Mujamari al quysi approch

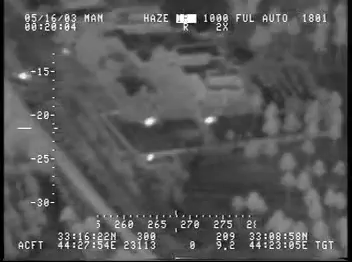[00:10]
Holy shit! Are we recording? We're recording. I guess this shit's going down tonight.
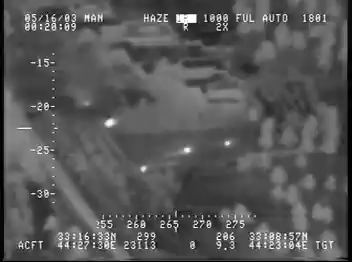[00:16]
Whoa, whoa, whoa, whoa! Look at that shit! We got one, two, three, four, five.
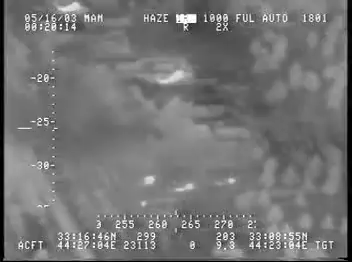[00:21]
This shit's going down tonight. I'm turning back around and taking it down to south. Hey, take up these of them, too. Holy shit, fellas. Dude, those are like fucking black on Apaches, man.
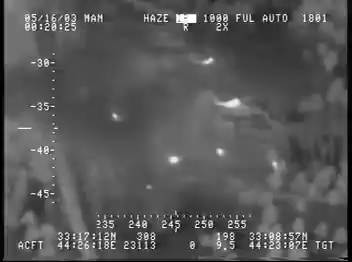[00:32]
They ain't fucking around. Look down. They're out. Hey, flight, do you turn around?
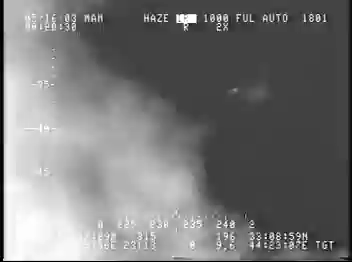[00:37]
I'm losing it, though. Yeah, we're turning around. Yeah, we got...